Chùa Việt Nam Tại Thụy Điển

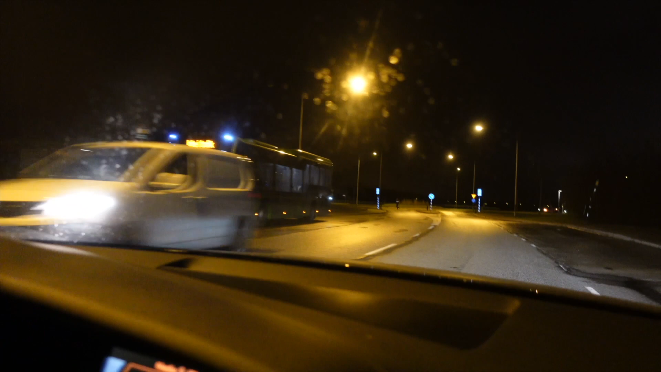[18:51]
Quý vị nhớ là số 31 với số 1. Một chiếc mà chiếc nào cũng chạy ngang qua đây rồi vào trung tâm gần chùa Trúc Lâm của ông Tâm Huệ.